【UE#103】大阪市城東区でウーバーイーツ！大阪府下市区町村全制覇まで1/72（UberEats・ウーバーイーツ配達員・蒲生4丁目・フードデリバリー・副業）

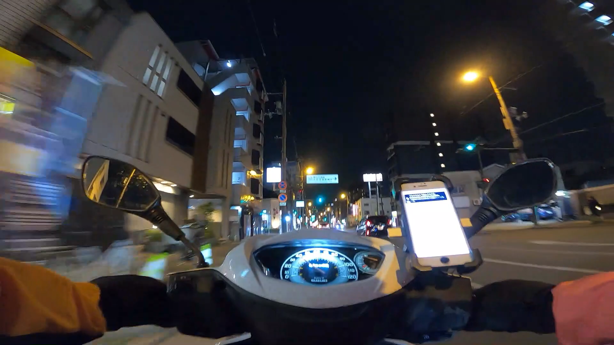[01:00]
はいえー早速なってくれましたんでマクドナルド向かいたいと思いますえーとね泉屋さんがあるらしいですね泉屋さんの地下にあるらしいんですけど多分このあの今走ってた道沿いにあるはずなんでちょうどいいんですけどで今回
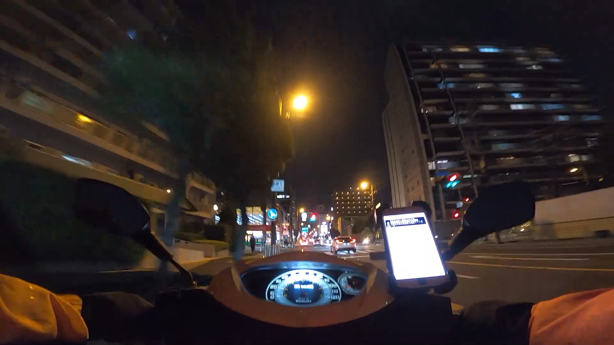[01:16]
の動画でですねえーとウーバーイーツ系の動画103本目ぐらいかなまあ100本超えたんですよねああった泉屋
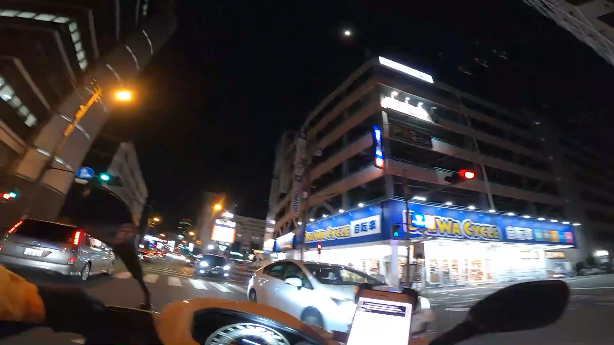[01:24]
えーとえこれ泉屋やんなどっから入るやんとりあえず泉屋に到着したんですけど
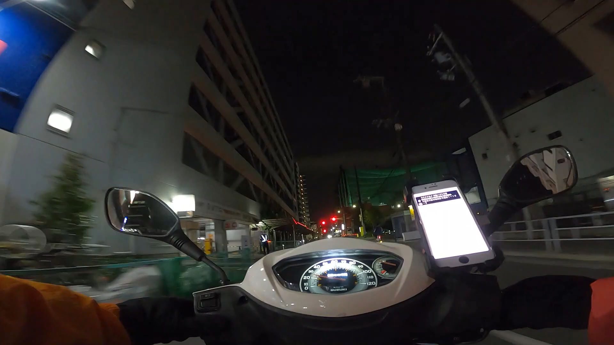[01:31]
入り口がわからない
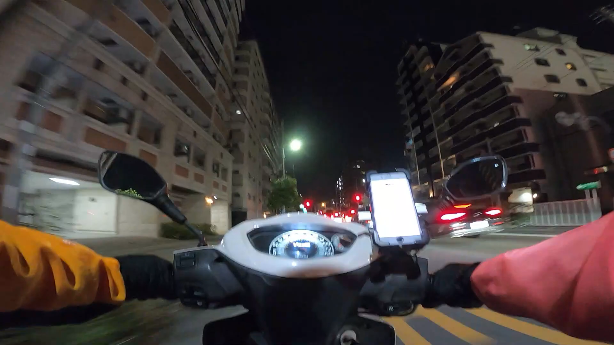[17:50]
どんどんどんどんなってほしいなーって感じではありますねーめちゃめちゃ、あの今、前後を配達員に囲まれております配達員さん、まあ多いのは多いですよね、さすがにねー